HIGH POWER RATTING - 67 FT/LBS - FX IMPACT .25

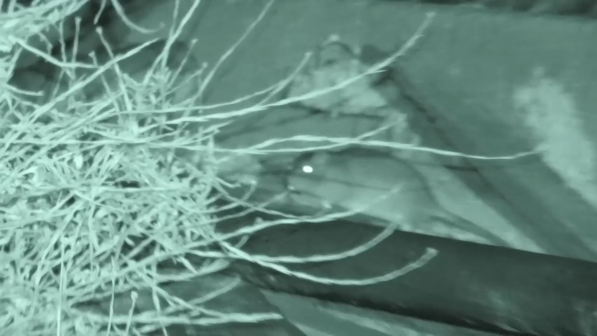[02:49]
of control but me and lofty managed to control a lot of them as you can see here
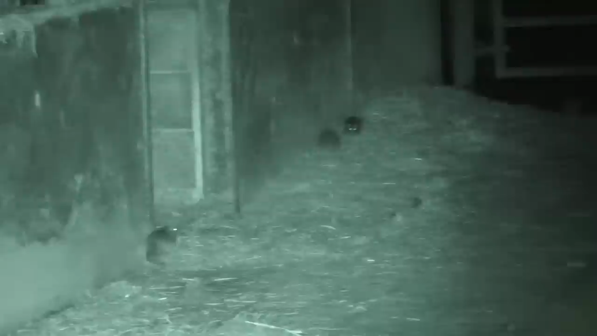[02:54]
as darkness is starting to fall the rats are starting to come out looks as if they are
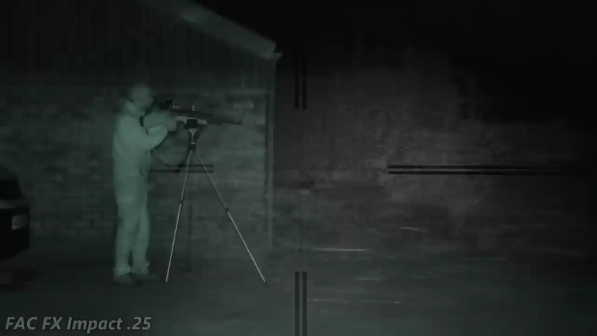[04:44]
Well it didn't take too long to get a few numbers down, obviously using an FAC FX impact,
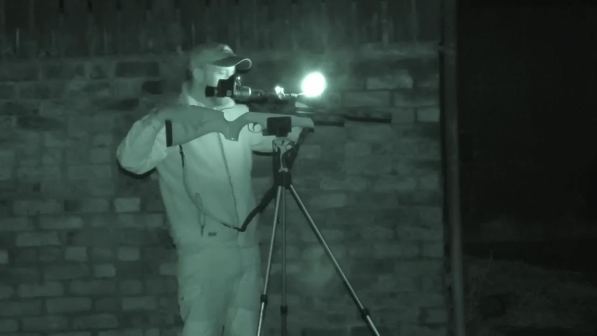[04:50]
certainly hits him with a thump, but now we're heading over to the barns so we're going to use a sub 12,
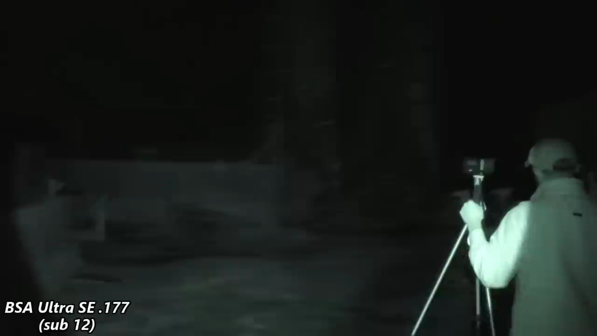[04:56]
Lofty's going to start shooting now, but we do encounter a few rats along the way.
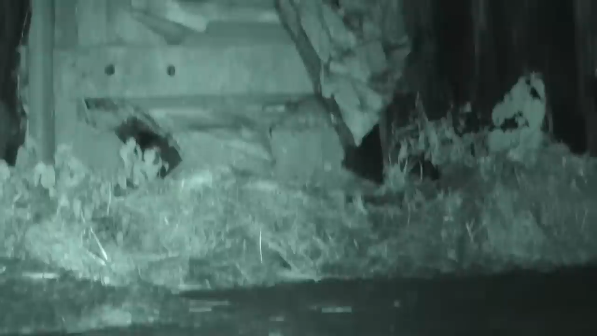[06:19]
You missed that one, that was a clear miss.
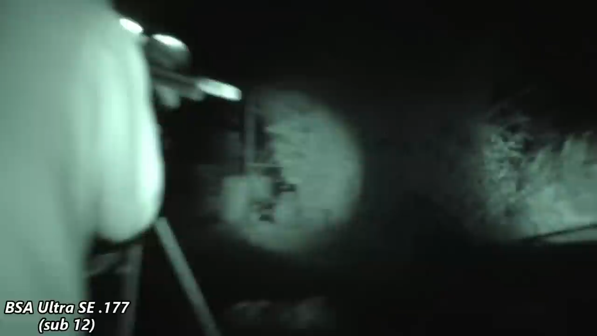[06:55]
Yes, he may have missed a sitter there, but he does make up for it with the squeak, taking out his next victim.
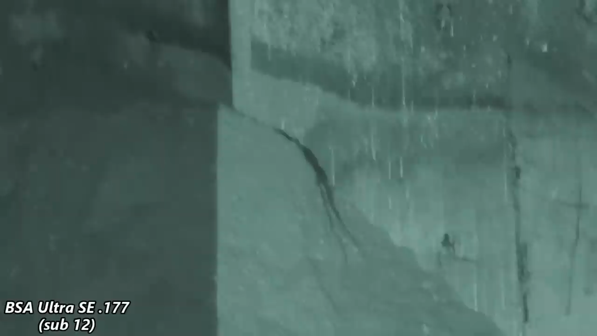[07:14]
Ooh, there's another one then. I just saw his head.
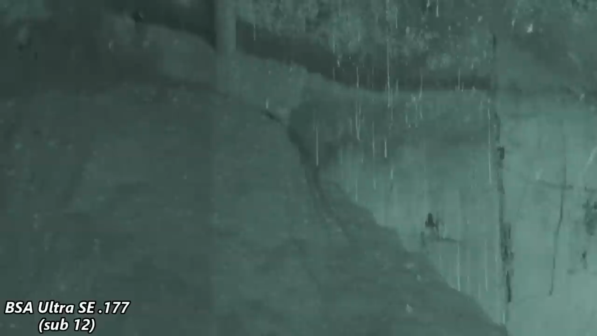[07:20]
What the hell? There he is.
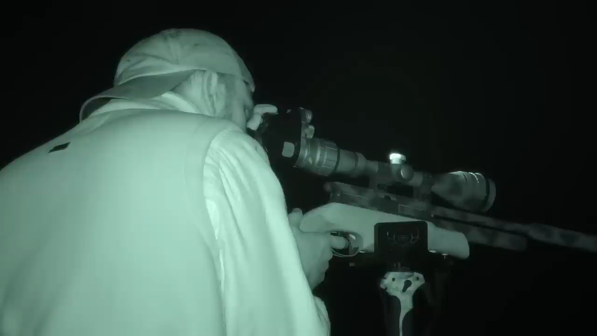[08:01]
Yeah, there's just been some bushes in it. Let's see.
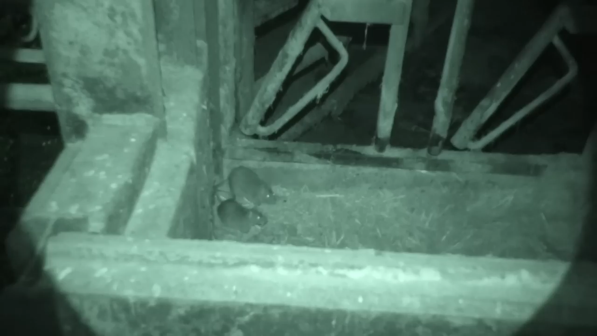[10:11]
That's insane. That's why we need to control these rats.
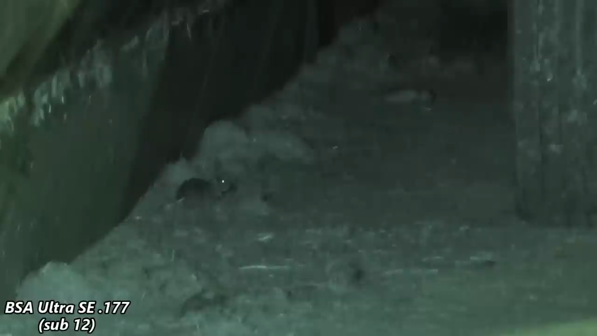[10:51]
Oh, you missed that one completely. Because there's quite a lot of rats which are running around here, me and Lofty are going to swap now, so I'm going to use his sub-12.
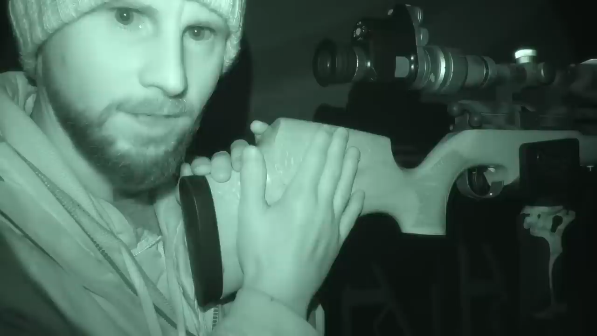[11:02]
I'm sticking with the sub-12 because we're in the barn, there's a lot in here so I can't use the impact. I'm just going to see if I can get a few myself with this.